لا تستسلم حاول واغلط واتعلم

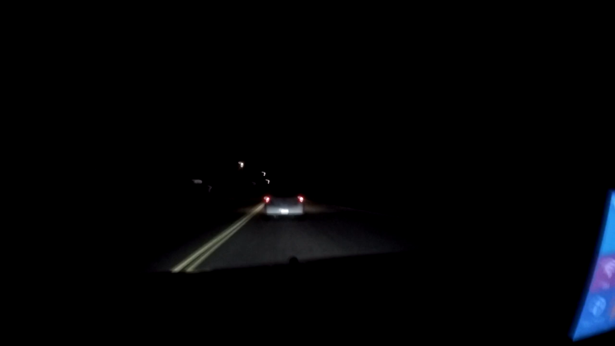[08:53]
هاي السيارة قدامنا هسه السيارة قدامنا هاي سيارة أختي دي سوقها رجل أختي.